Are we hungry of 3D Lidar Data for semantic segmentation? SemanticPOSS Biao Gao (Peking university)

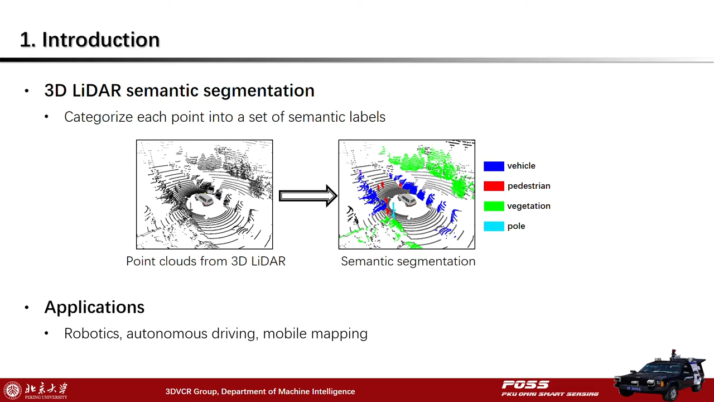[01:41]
Today, LiDAR has become the main sensor in robotics, autonomous driving, and mobile mapping. 3D LiDAR semantic segmentation has become a fundamental task for thin understanding. Semantic segmentation has been studied for decades.
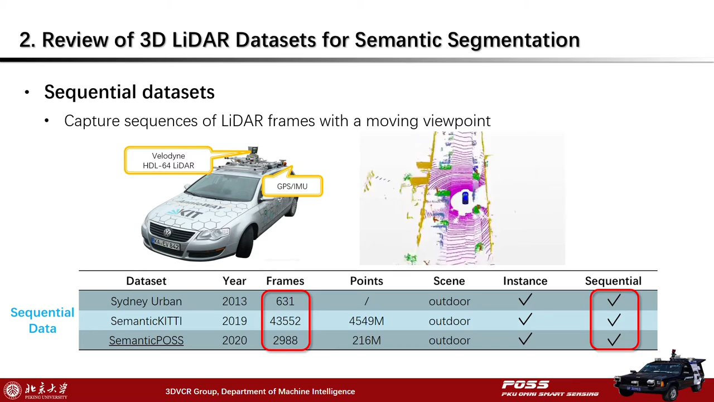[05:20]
with the moving viewpoints on the street, while they usually contain more frames but sparser points than static data sets.
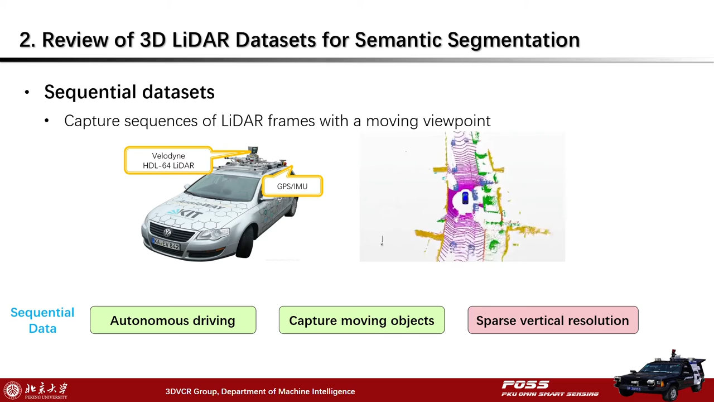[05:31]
For the first requirement, it seems so many data sets are available. However, for a specific task, The data sets meet DeepModels requirements.
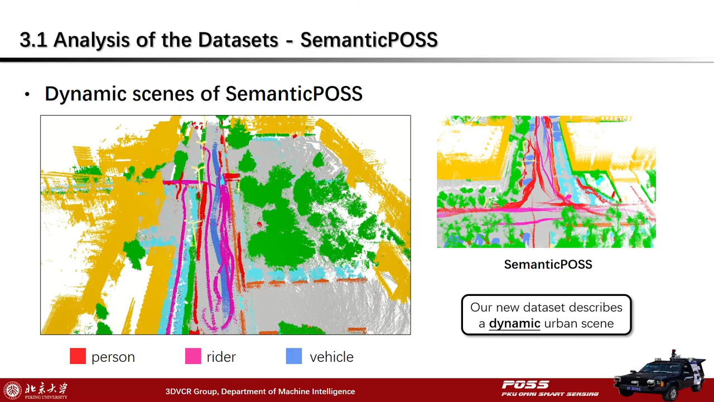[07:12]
The LiDAR frames are accumulated by time. You can see many trajectories of moving objects, like person, riders, and vehicles.
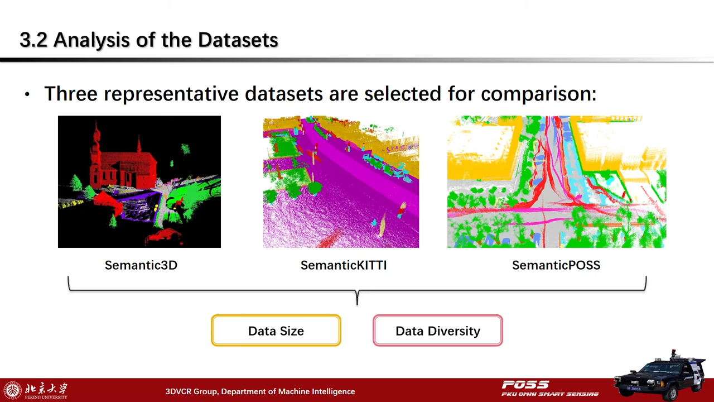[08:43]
Finally, the new Semantic Pose data set, which describes dynamic urban scenes. We will analyze them from aspects of data size and data diversity. A straightforward method for analyzing the data size of 3D LiDAR data set is to count the point number and proportion of each class.
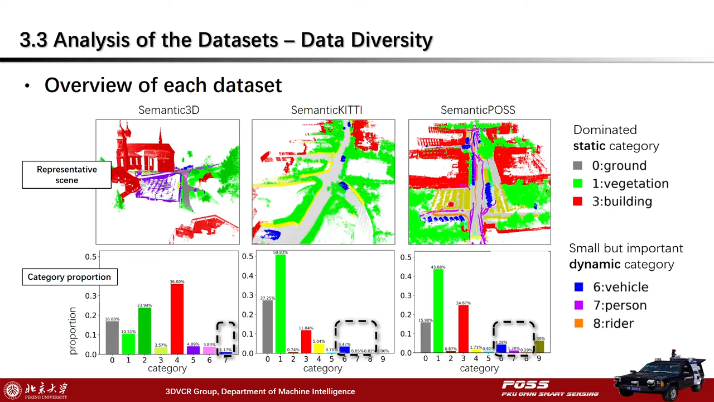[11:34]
From the view of the whole scenario, small but important dynamic categories, like vehicle, person, and rider, they are not obvious. So, we will analyze them separately below. The first data set is Semantic 3D.
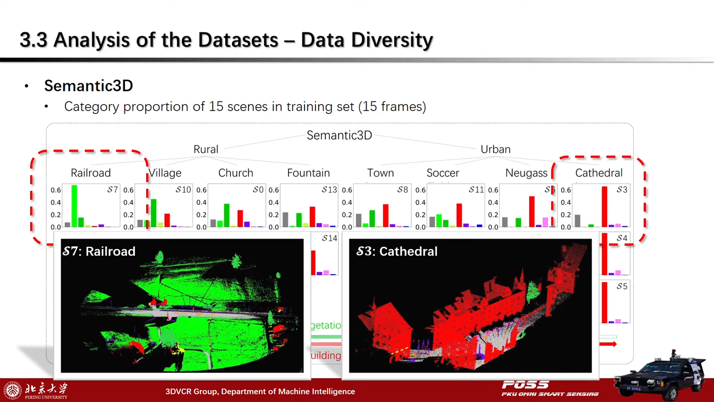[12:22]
Scenes 3-5 are the opposite. There are cathedral scenes for the buildings, but almost no vegetation. In general, Semantic 3D describes very diversified scenes. It has rich static categories and dense point clouds.